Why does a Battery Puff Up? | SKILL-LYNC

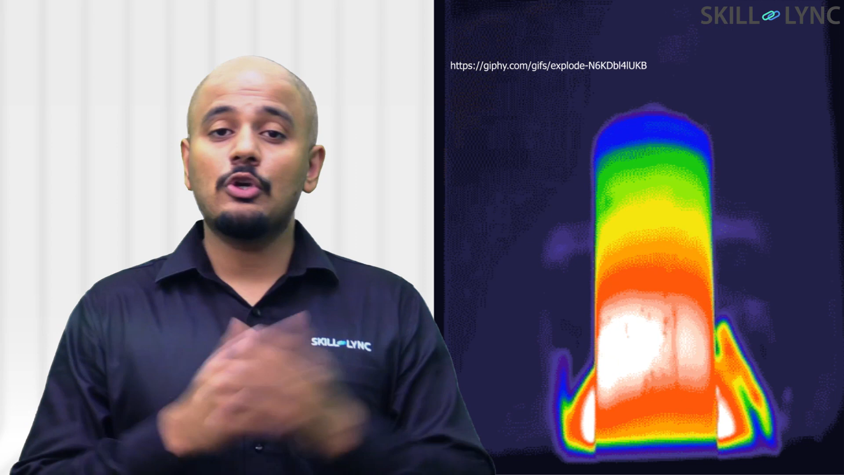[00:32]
This puffing up could lead to the cathode and anode touching each other and it can lead to a situation like this.
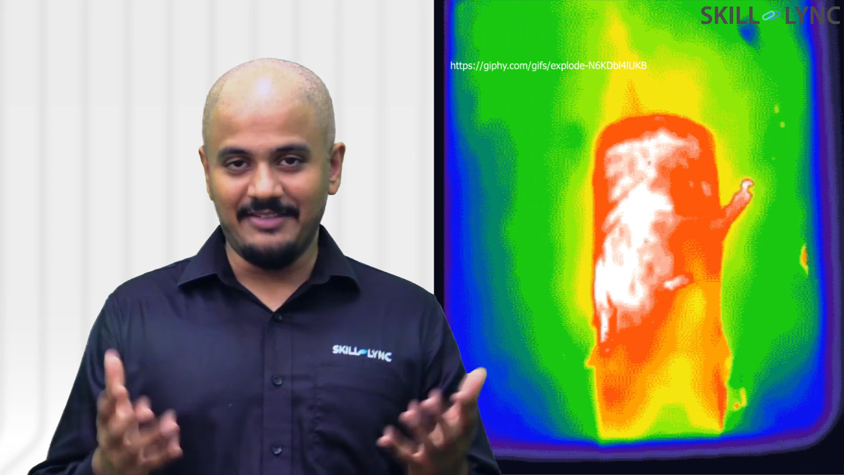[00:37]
There are many reasons why your battery puffs up.